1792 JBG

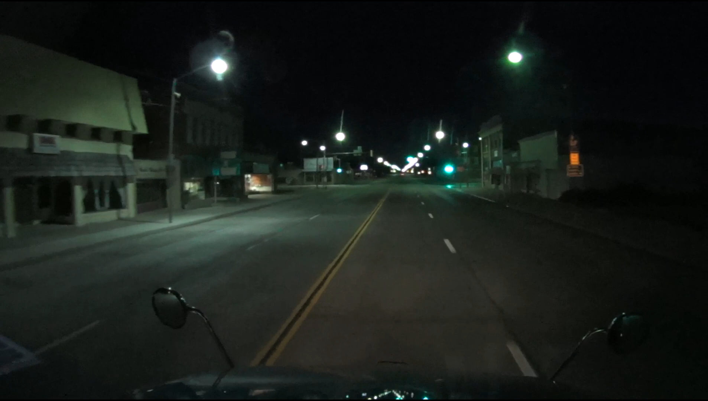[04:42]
spend 10 hours with. I mean, look at that. Almost everything is closed. Local time here, by the way, is 9:12 p.m. I can already see the